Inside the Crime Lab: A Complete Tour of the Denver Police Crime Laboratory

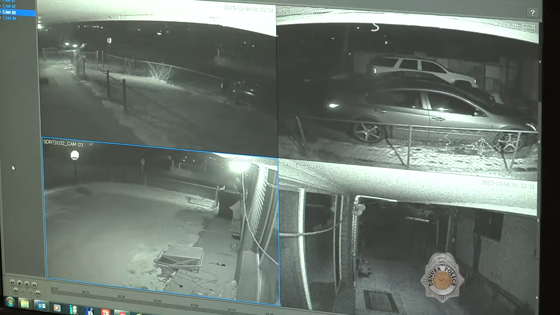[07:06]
This unit also assists detectives with playback and review of acquired surveillance video.